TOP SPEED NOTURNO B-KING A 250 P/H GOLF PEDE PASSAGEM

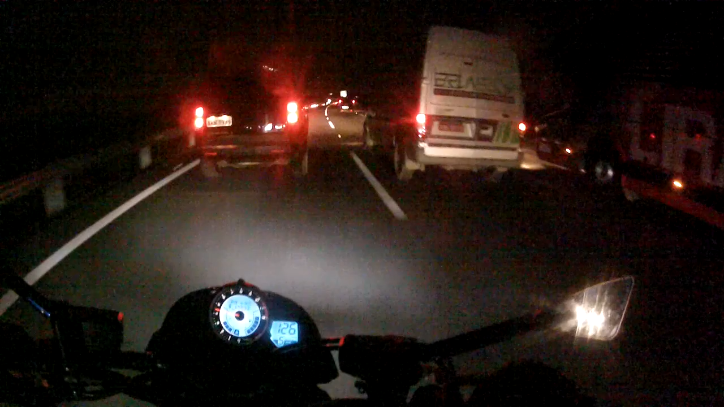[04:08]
Olha o luzão dele Caralho, ele foi do passagem, caralho!